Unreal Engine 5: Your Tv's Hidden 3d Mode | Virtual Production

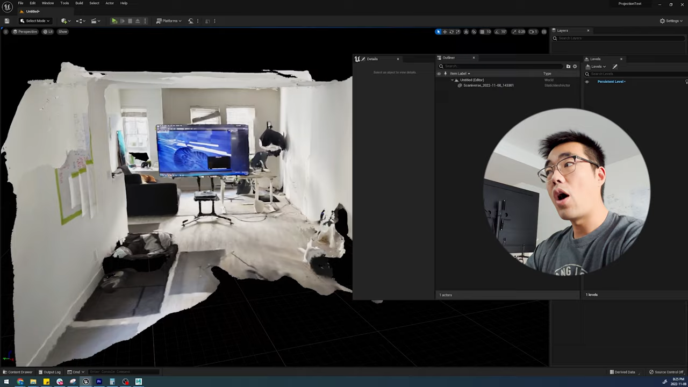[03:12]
Also, I can locate myself in real time comparing to the real space.
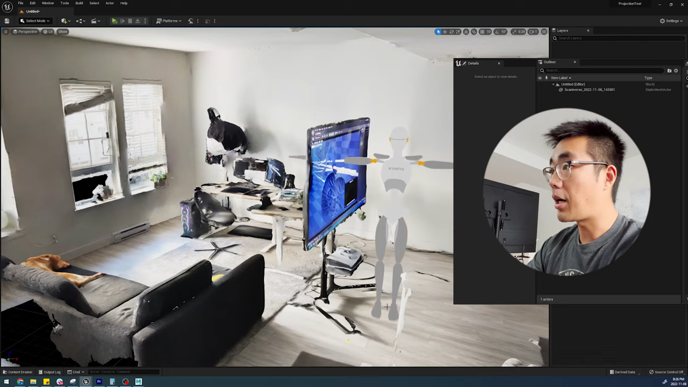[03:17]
The scan can also help me to calibrate my camera positions for later.
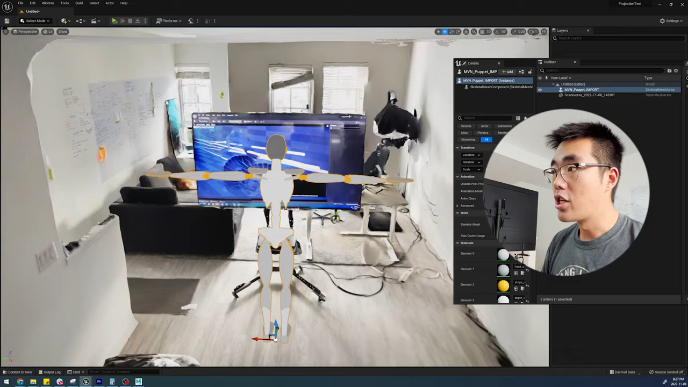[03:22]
So if I did this right, when I'm looking at the screen from the front, I should be able to see through the screen just like in the movie.
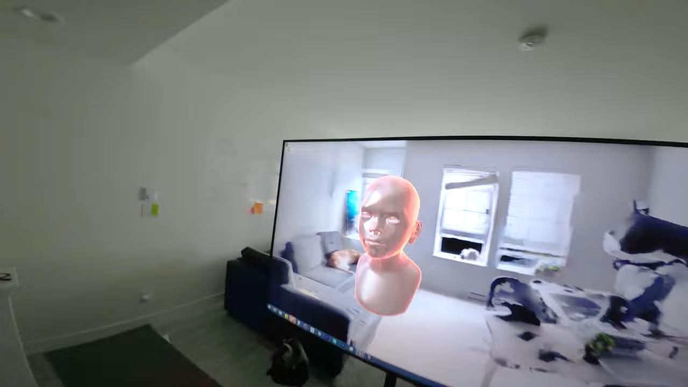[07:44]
How about some portal effect, putting it into a different environment.